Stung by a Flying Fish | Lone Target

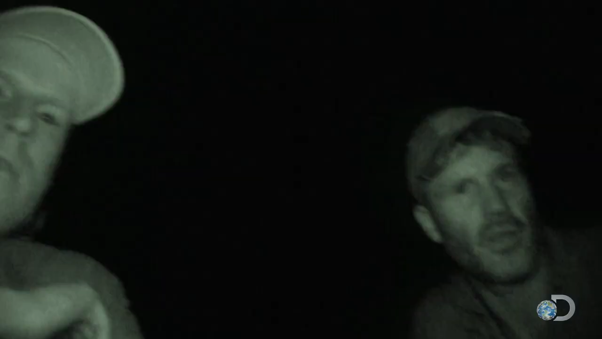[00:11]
The crew, led by executive producer Brian Knappmiller, is documenting Joel as he travels between islands at night.
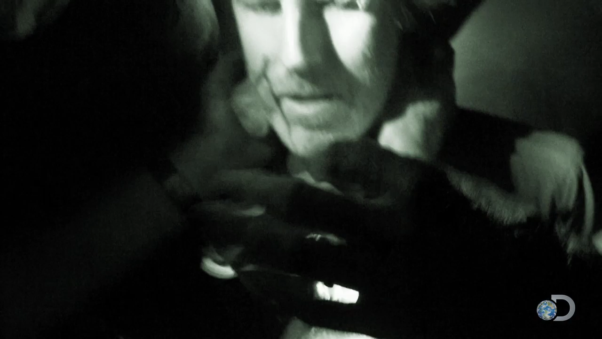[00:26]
Unseen by the crew, it appears Brian was struck in the neck by a fish.
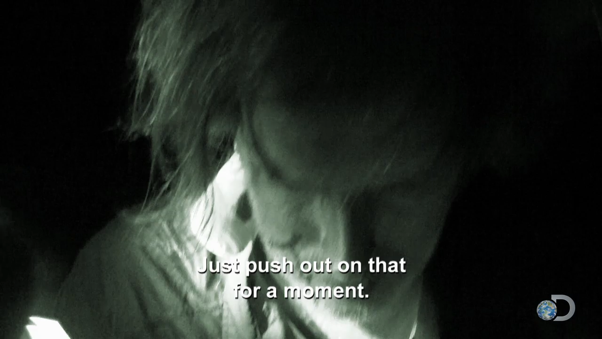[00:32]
Push out on it for a moment. Take your head down, Brian. It just felt like a fish jumped out of the water, hit me in the back of the neck. I got a little whiplash, and that was that.
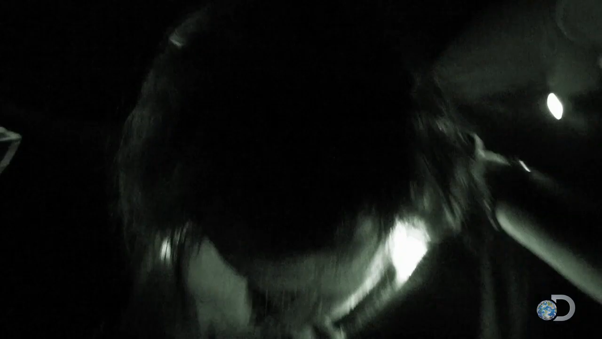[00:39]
Can we radio forward to the medics?
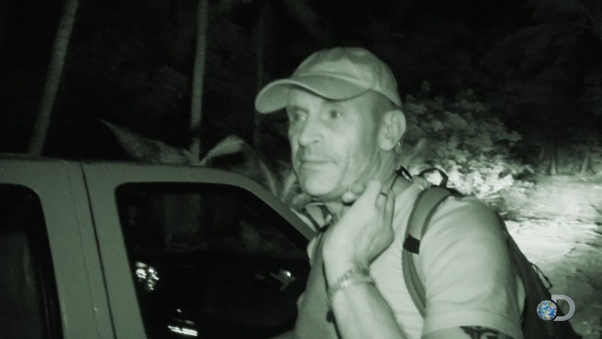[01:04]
Please just have the medics stood by at the production office. By all appearances, Brian was cut on the neck by a fin.
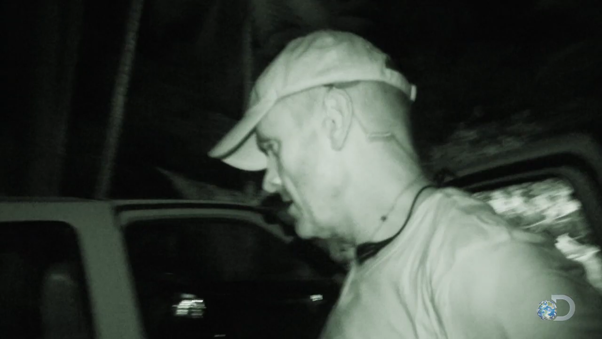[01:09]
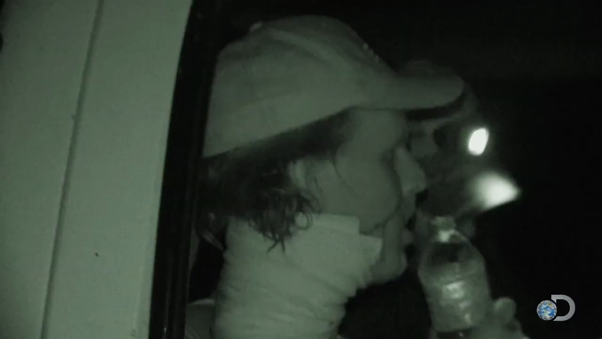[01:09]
But the true extent of his injuries were not yet known.
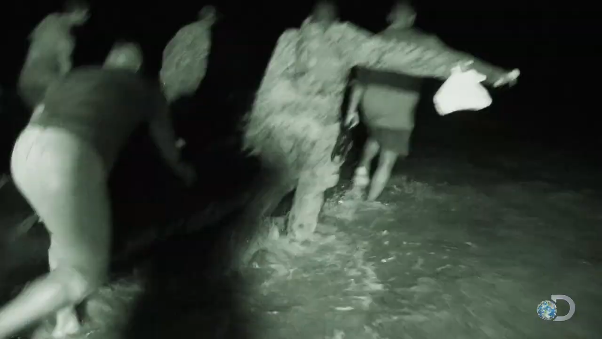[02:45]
And there's an airport there with lights, and there's a flight from Xenang coming in right now to pick him up.
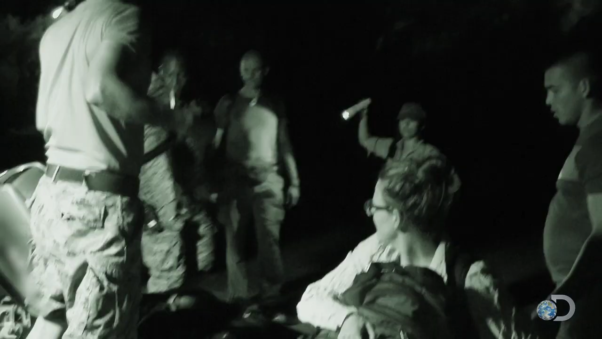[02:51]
The rough sea poses a serious threat to Brian's neck, but the raft is his only way off the island.